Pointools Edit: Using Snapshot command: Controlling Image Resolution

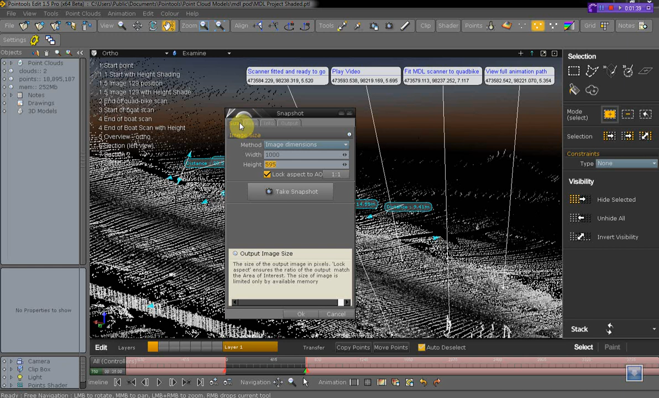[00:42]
I can get to the same tools by going to the tools pull down and choosing snapshot options. That opens my snapshot options here. I've got four tabs across the top, size, area, info, and output. I start by picking an output location. That's going to be in my images folder. I'm going to leave the name.
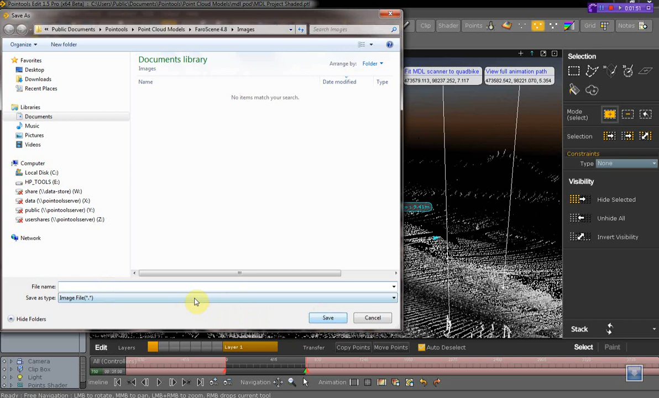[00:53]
Oh, I need to give it a name, so we'll call this Point Tools, and I make sure we set to number. I'm going to turn the number down to one as the first number, and then come back.
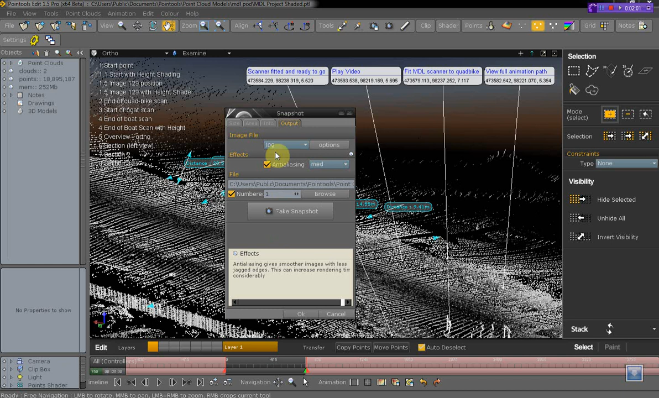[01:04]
Information, I can leave area. I want to choose all, so it's everything I'm looking at, and then size. I'm going to start off with 1000, and take a snapshot. Okay, I'm then going to do another image. Oops, 2000, take a snapshot, and then 3000, and take a snapshot.
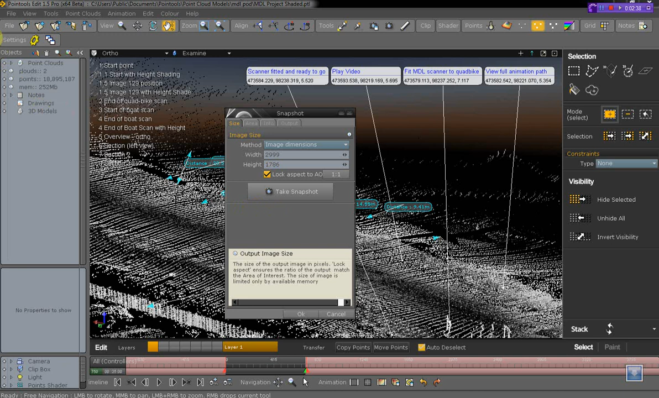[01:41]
Takes a little bit longer as it gets bigger. Okay, I'm going to go to my images folder. You can see now I've got a number of images here. We start off with image one. You can see the dimensions clearly getting in the way of each other.
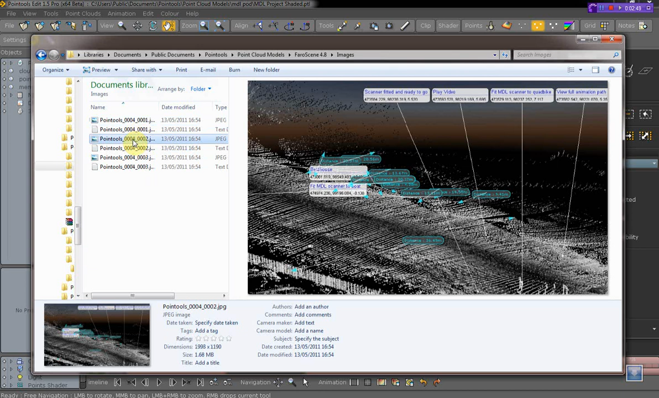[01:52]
If I go to image two, you can see them now starting to separate, and image three much, much further apart. If I then open image three, and if I make this full screen so we can see it easily,
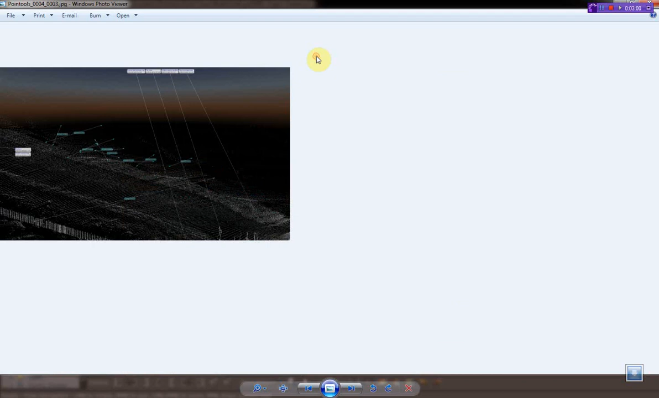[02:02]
I can zoom in, and you can see some distance between my dimensions. I can also just step through so you can see the other ones that we have.
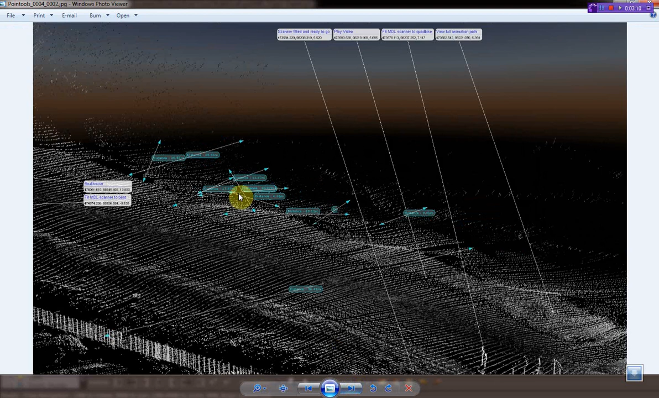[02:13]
Perhaps in this case, the second one is about the right option. It's small enough to show the distance, and big enough to still give me some detail.